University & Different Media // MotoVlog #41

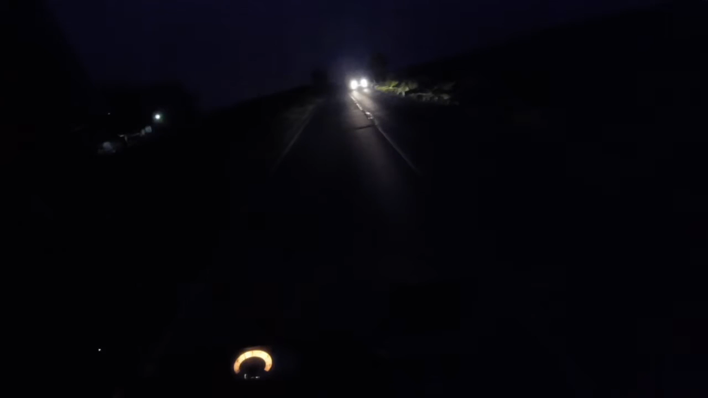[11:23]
right so here this dashboard the speedometer thing doesn't usually light up that only lights up when my lights are turned on see off lights on so that's how you can tell my lights are on